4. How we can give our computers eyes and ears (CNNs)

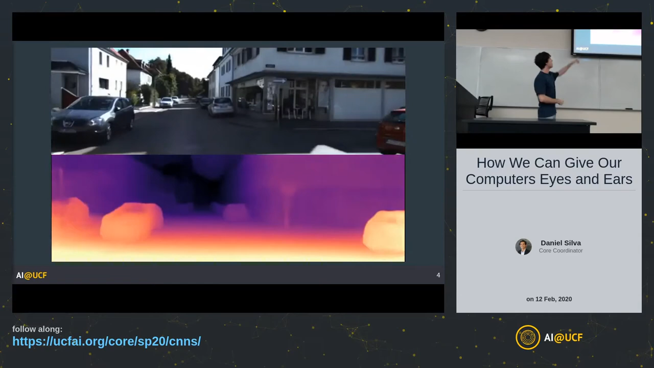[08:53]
and the bottom is an output of a convolutional neural network.
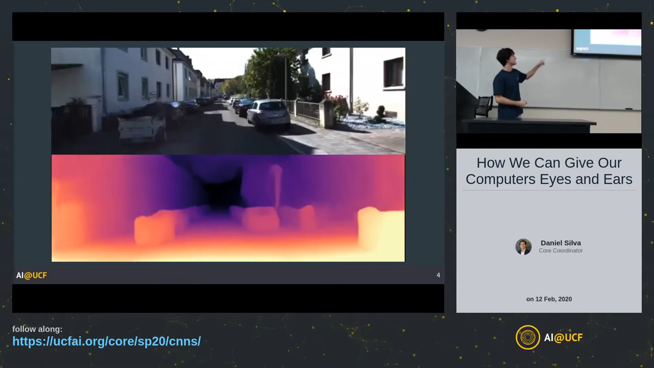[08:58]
And what this CNN is doing is predicting a depth value for each pixel in each image of this video.
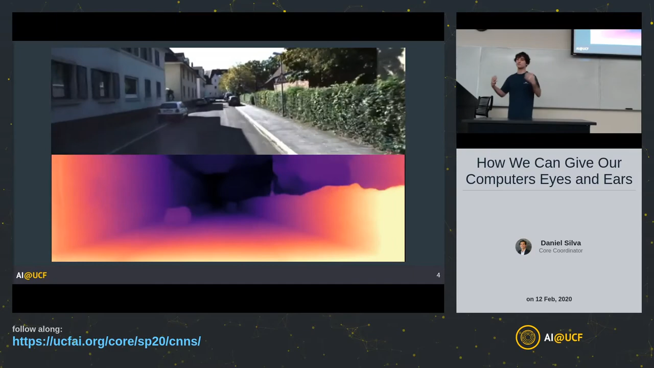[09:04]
So an image is a bunch of frames or images stacked together, and that's a video. So for each pixel at each frame in this video, we're predicting a depth value for it.
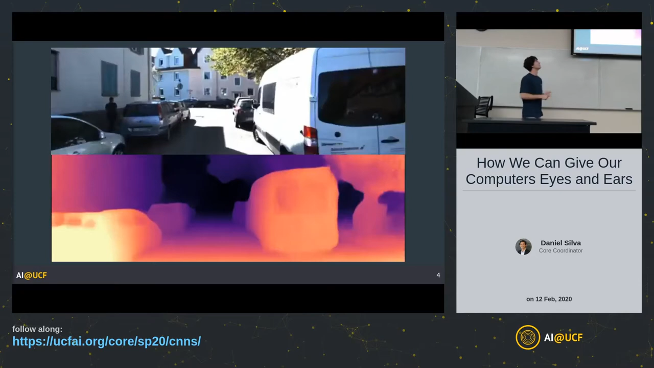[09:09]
And this is done using a single CNN.
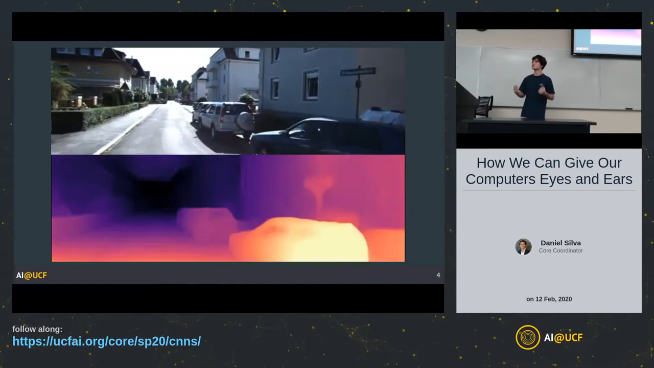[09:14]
So this is a really, really powerful architecture. You know, this is very different than classification or detection.